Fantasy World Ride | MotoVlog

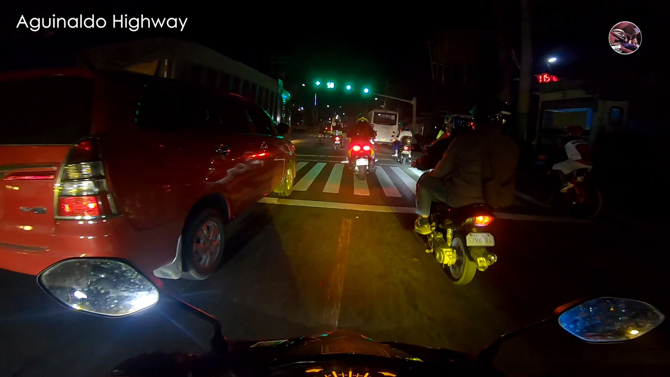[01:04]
Lemery. Quick trip there sa may
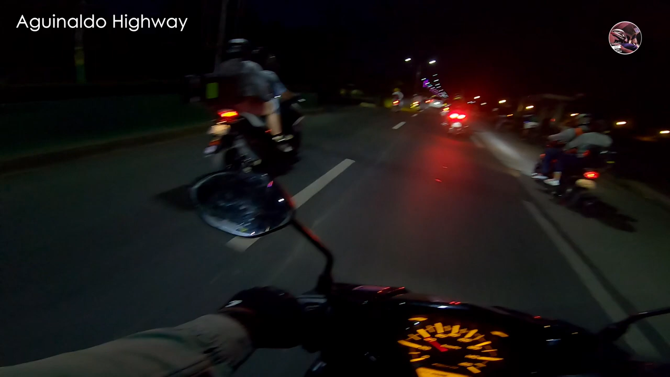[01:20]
fantasy world. Group ride ng mga bikers. Group ride ng mga riders. Sali-saliwa pagka Sabado at Linggo talaga. At malamig, guys.